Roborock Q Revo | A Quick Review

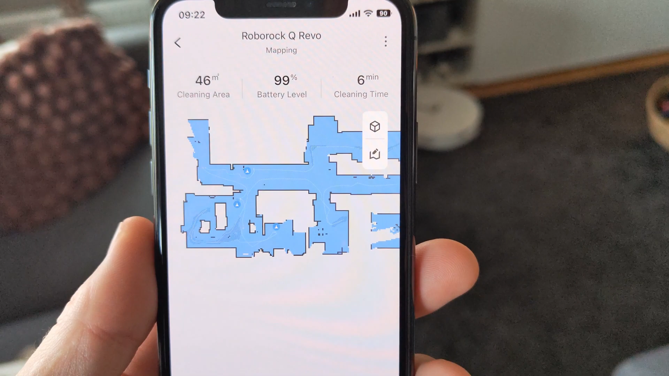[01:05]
The robot then creates a map of your household and after some more fiddling and dividing of rooms in the app, the robot can then start cleaning.